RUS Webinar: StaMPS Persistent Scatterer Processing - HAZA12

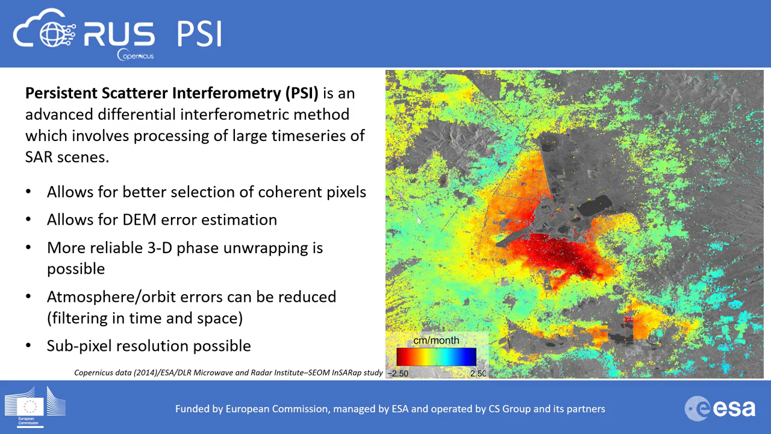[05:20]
errors by filtering in time and space. And it can also allow for sub-pixel resolution.